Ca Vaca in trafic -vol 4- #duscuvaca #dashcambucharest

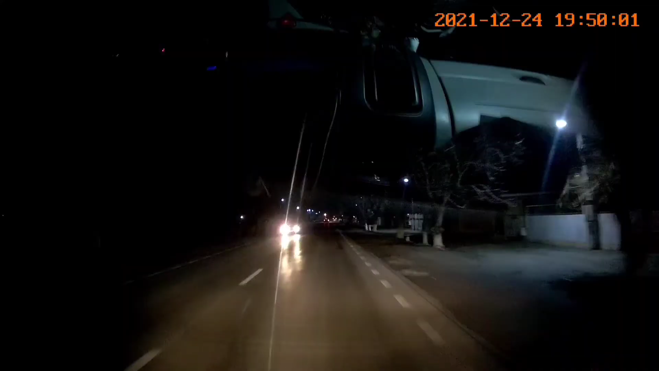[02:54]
Ia uite-mă pe ăsta. Fără lumini. Fără lumini, frate. De...
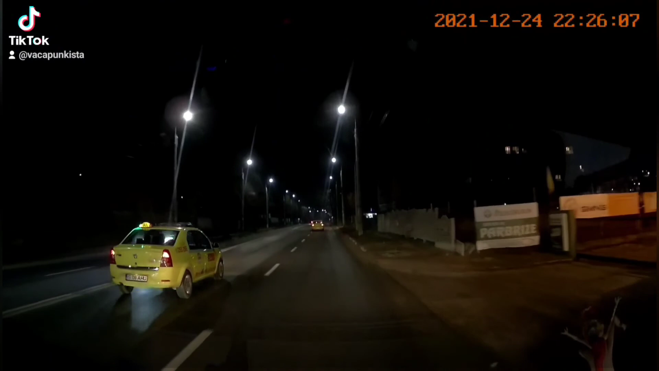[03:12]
Hei, hei, hei.
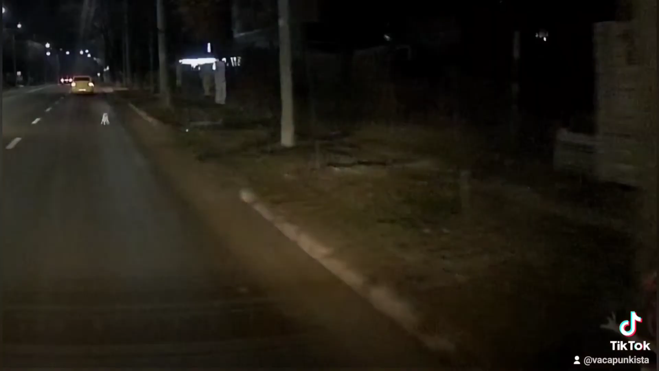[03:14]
Ia uite-mă cum e într-o parte.